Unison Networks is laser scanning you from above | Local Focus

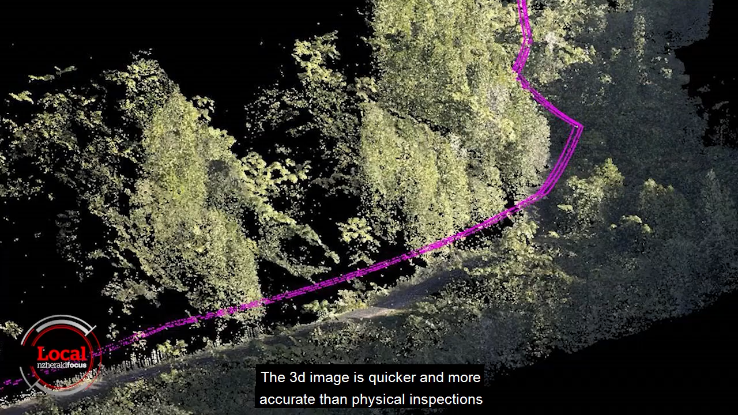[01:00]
The 3D image is quicker and more accurate than physical inspections,
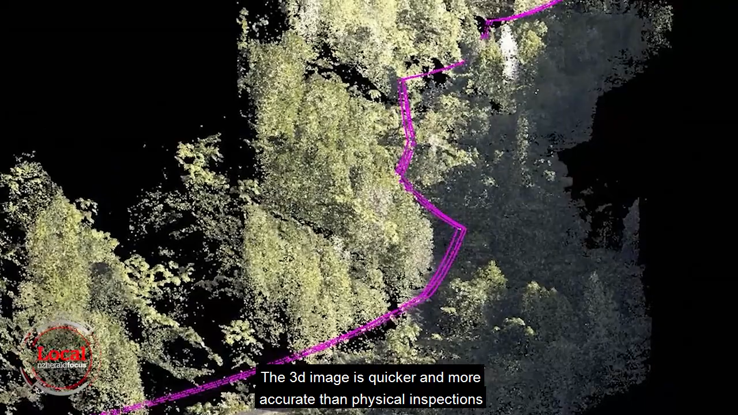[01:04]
capturing a lot more than just electricity wires.
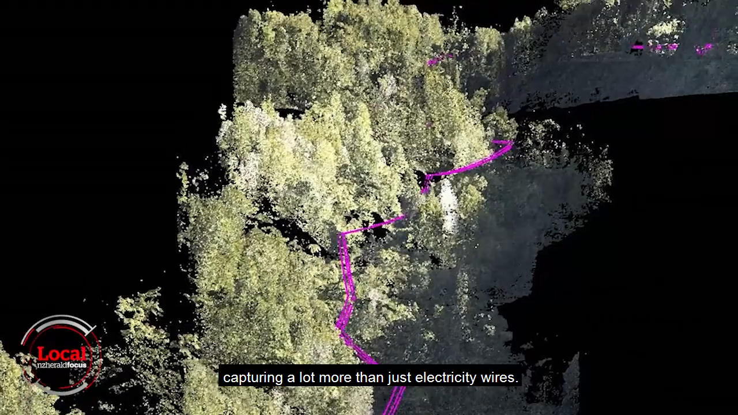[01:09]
What LiDAR does, it captures 3D images of the network and the surrounding environment.